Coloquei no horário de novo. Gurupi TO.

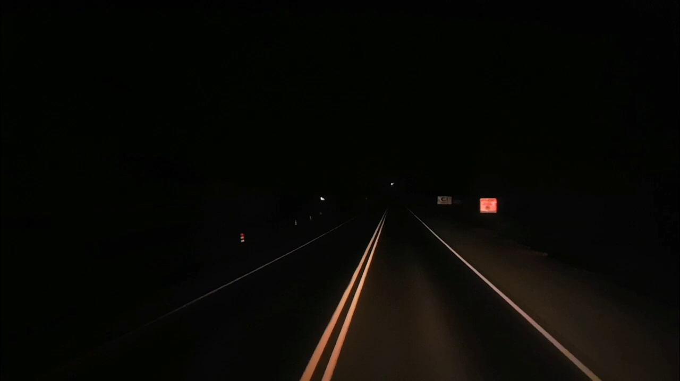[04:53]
tem uma plaquinha ali não sei se tá certo 40 por hora vamos baixar pra 40 né vai que né tomar uma murta de graça aí não dá né agora daqui pra frente galera a pista aí pra trás tava até boa até mas daqui pra frente ela melhora agora tá bem sinalizada